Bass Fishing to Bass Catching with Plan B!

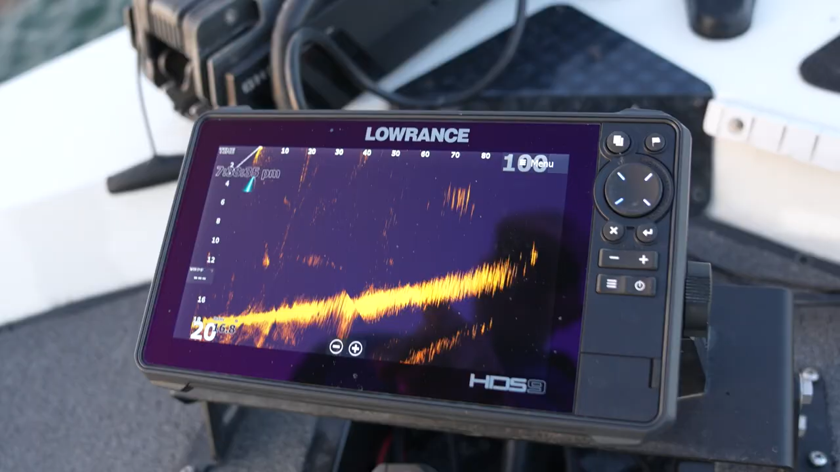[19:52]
but you'll see bass that's a bass there's a bass right there on my jerkbait as I'm holding it with the wrong hand how funny is that but there's a ball of bait up here
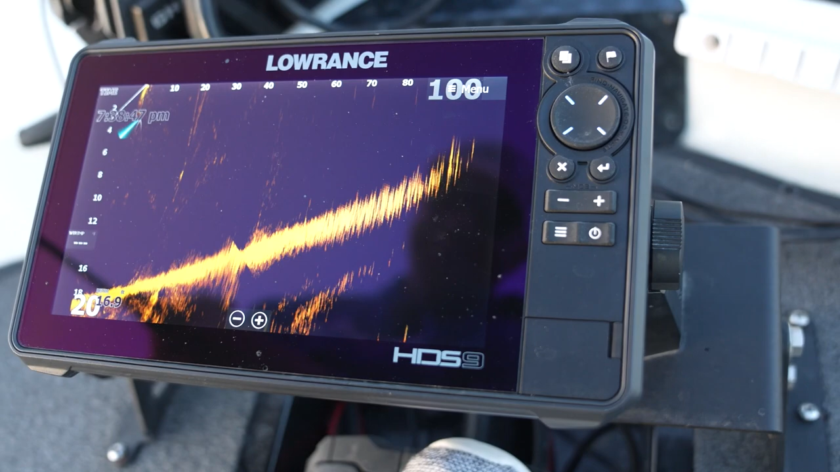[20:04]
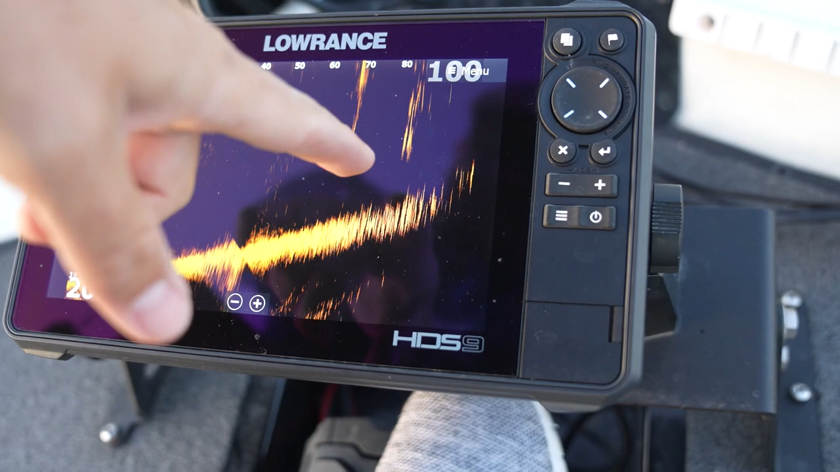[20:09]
that these fish are all surrounding so what I've been doing is I've been getting on these balls of baits and then knowing there's bass on them